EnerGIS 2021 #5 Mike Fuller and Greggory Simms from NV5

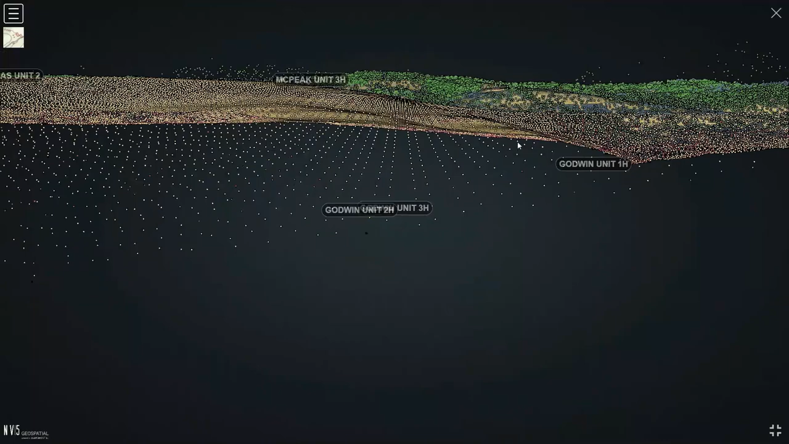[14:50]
Okay, now that our 3D viewer has loaded in all of our points here, we can zoom out a little bit,
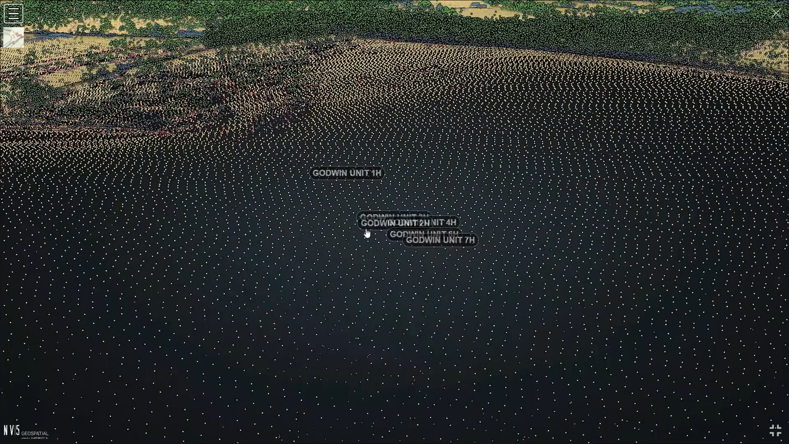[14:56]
and we can see all of our 3D point cloud that we have for this area.
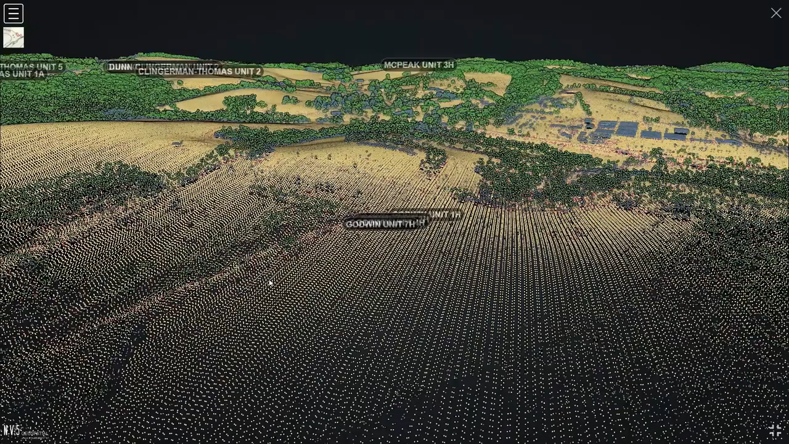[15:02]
This is our publicly available 3D point cloud, so we can see all of our various classifications here, all lined up in different colors for us in the map.
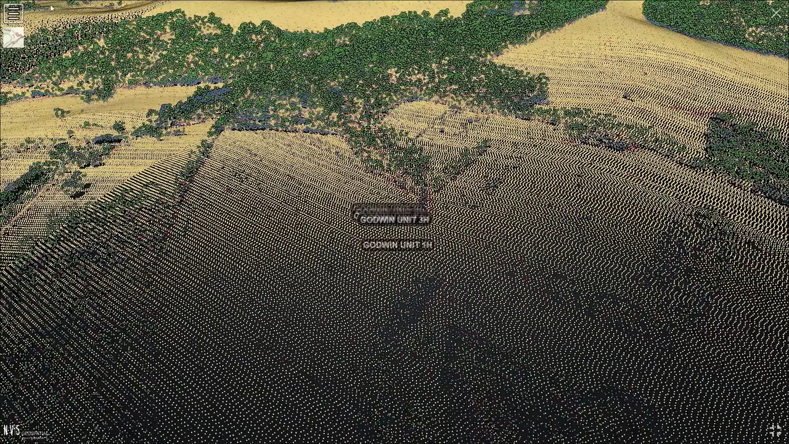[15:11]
Within the 3D viewer, we can turn on and off some of these classes, so we can see what's grabbed and what's not here, depending upon how well it's been classified.
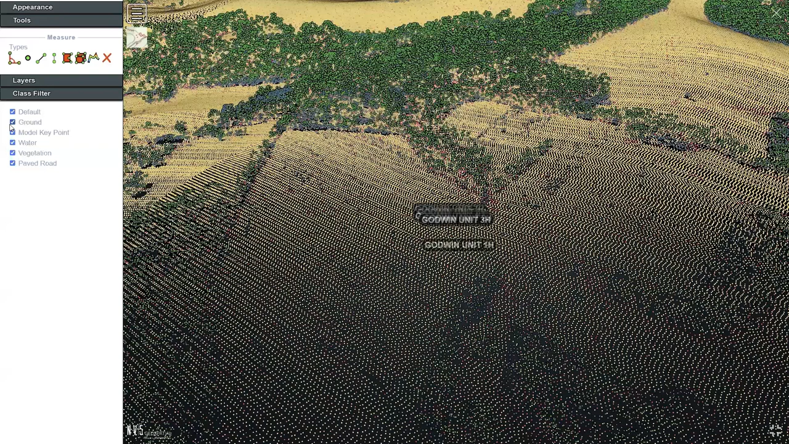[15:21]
We can turn off vegetation if we want to see underneath that vegetation in that area. Okay.
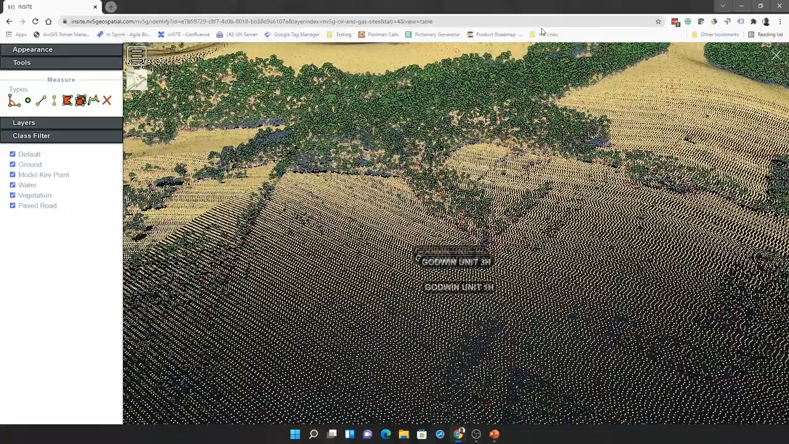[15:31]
We can then close out that 3D viewer.
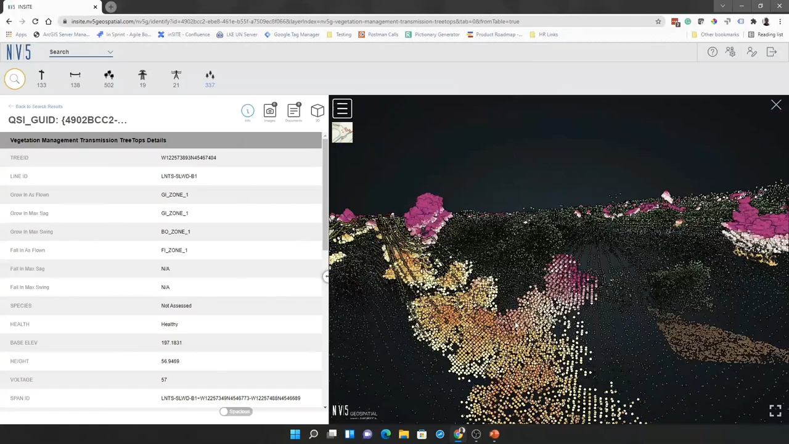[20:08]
And we can see, with this classified LiDAR, we can see all the areas here that are shaded in pink here.
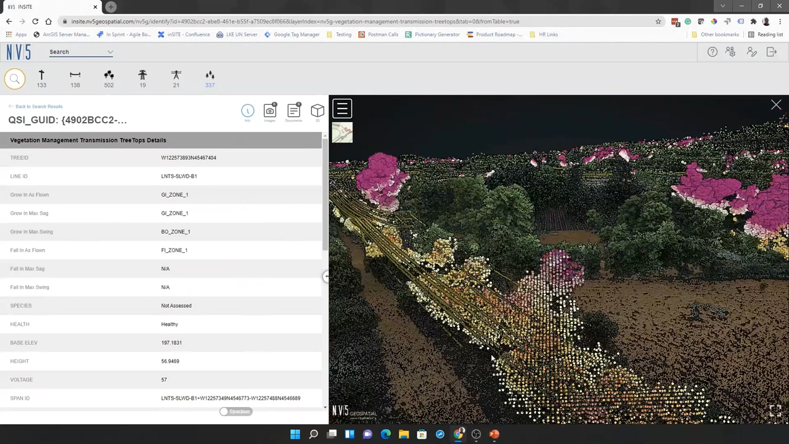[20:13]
We'll go ahead and full screen this for ourselves.
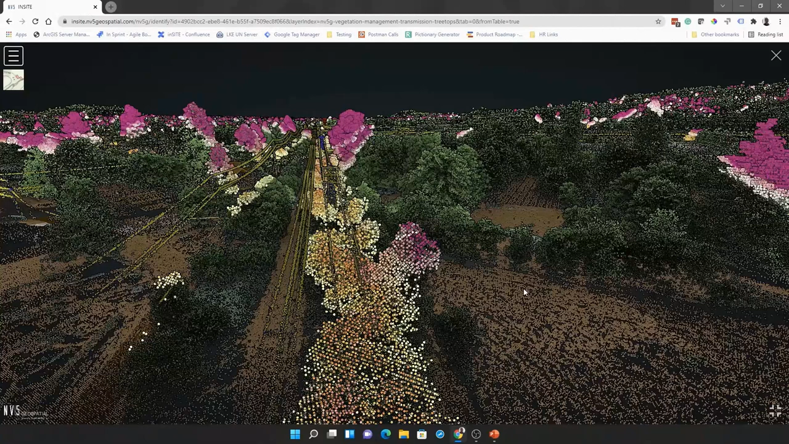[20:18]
And we can see that we've got large areas here of trees that are all in yellow here are where we've got growing. And then, where we have potential falling risk,
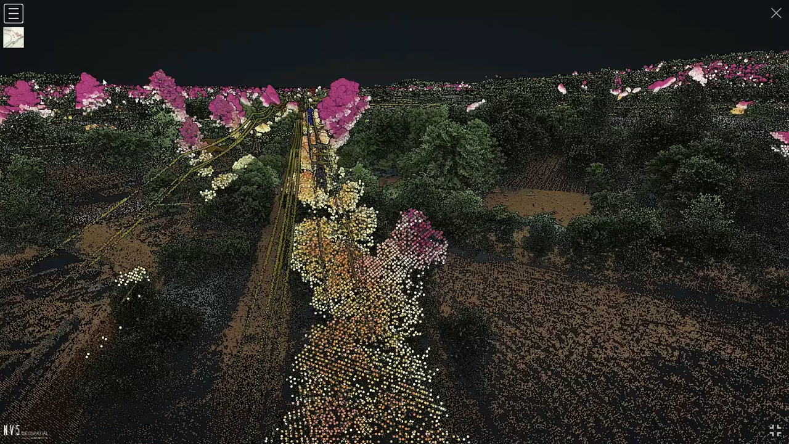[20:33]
we have all these areas highlighted in this sort of red and pink area. So, if we want to see what that looks like here, we can turn off those layers here.
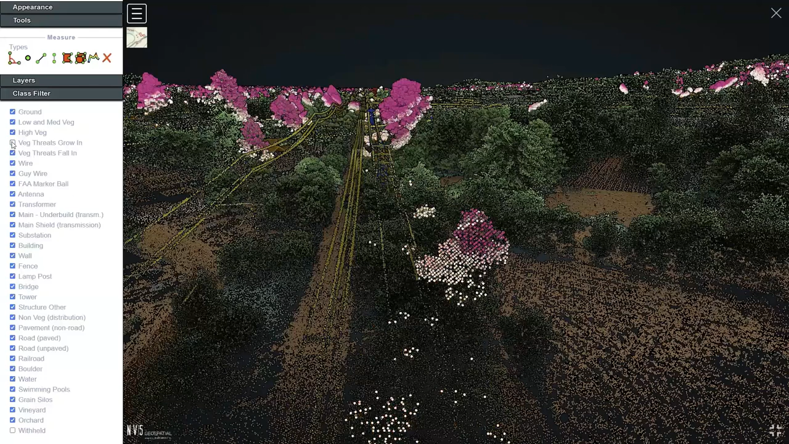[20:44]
Just to kind of give us a little bit of a review of what's going on. So, we can see where the trees are. We can see what areas are classified as a threat.
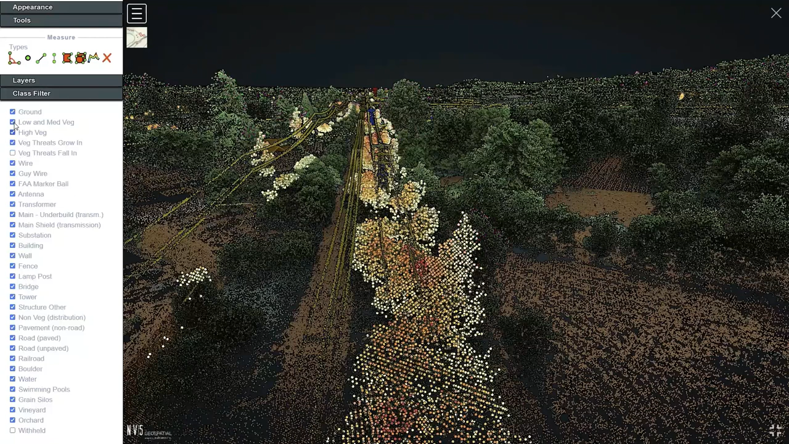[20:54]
Now, a neat thing with LiDAR is that we can actually remove
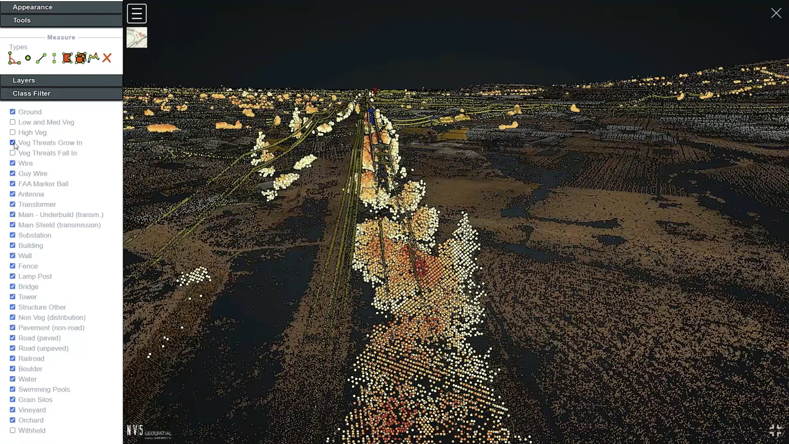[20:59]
all of those threats and see our equipment underneath all of that vegetation.
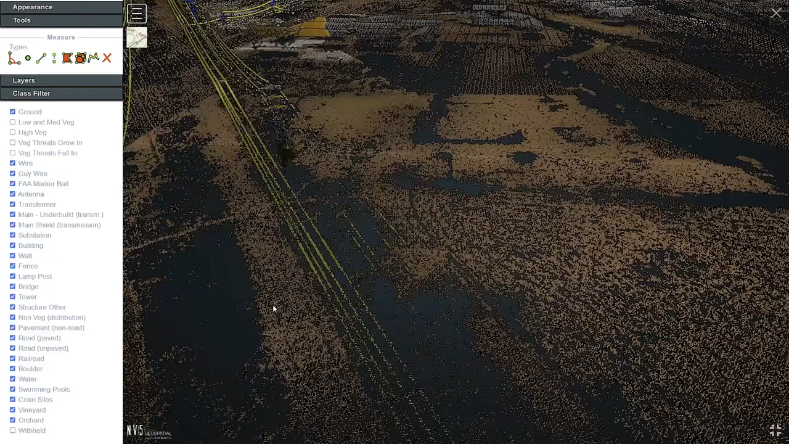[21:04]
If we cruise over here in the LiDAR to a pole,
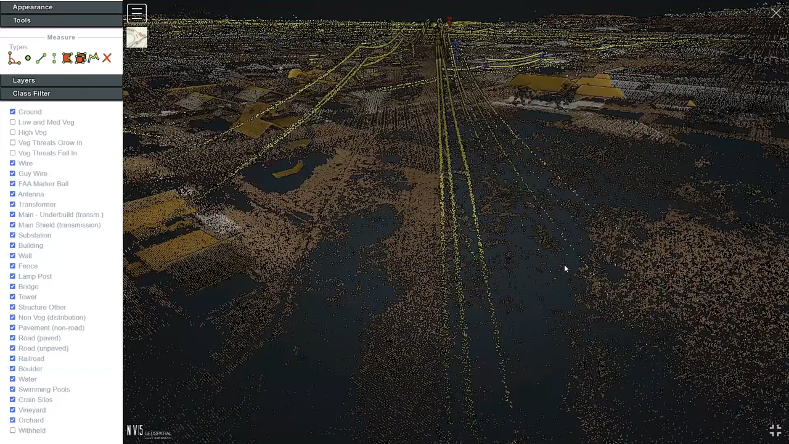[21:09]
we can still see the pole in the LiDAR data.
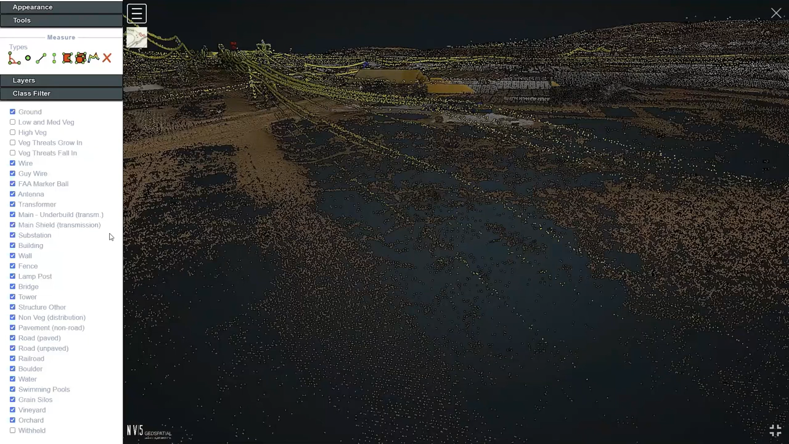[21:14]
Even though it's probably pretty much only surrounded by vegetation at this time.
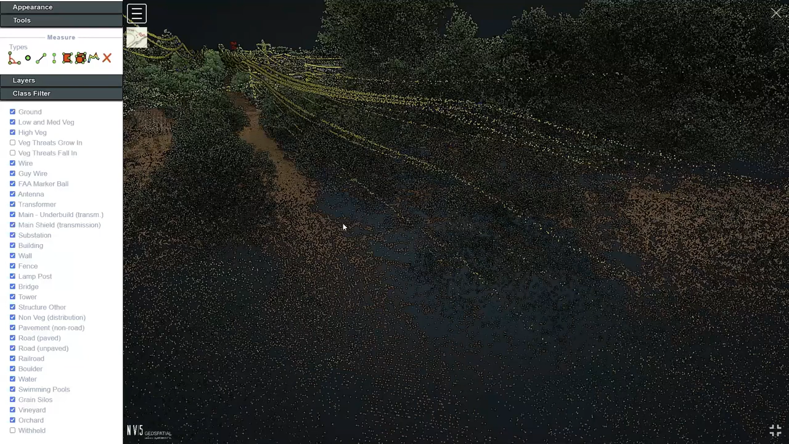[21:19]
It's very difficult to take it out there, but you can just see.
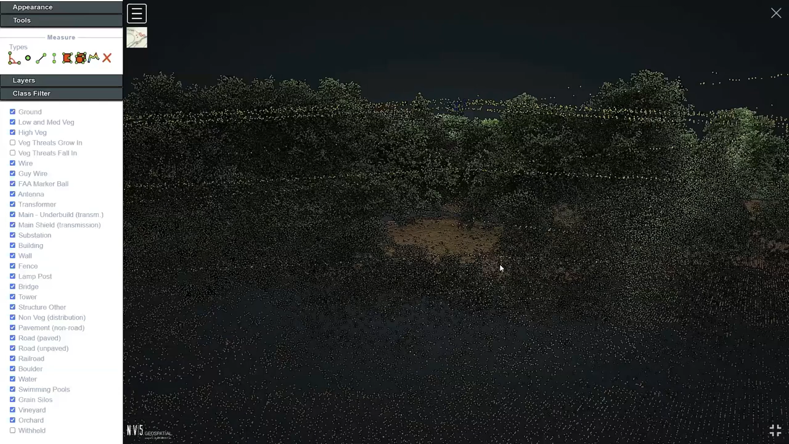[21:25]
But we can, to make it a little easier to see, we can go ahead and we can hide the ground around the surrounding vegetation.
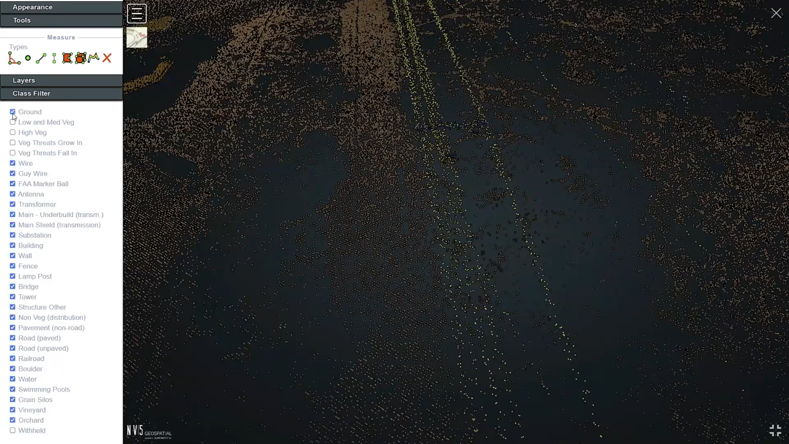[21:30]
That really lets us see where that asset is.